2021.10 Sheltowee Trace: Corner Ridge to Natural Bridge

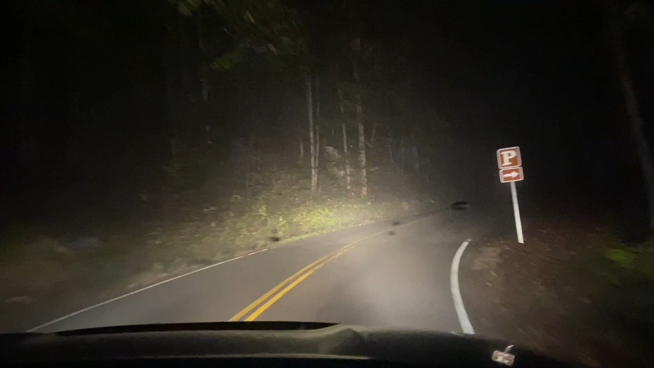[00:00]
So we're heading to the Corner Ridge Trailhead. We just dropped Joseph's car off at Natural Bridge, where we're going to hike to. What we got total mileage for all this thing that we're doing, guys? What do you think? Around 17. Well, that's doable. And we got a little fog this morning and a little dark and a little wet.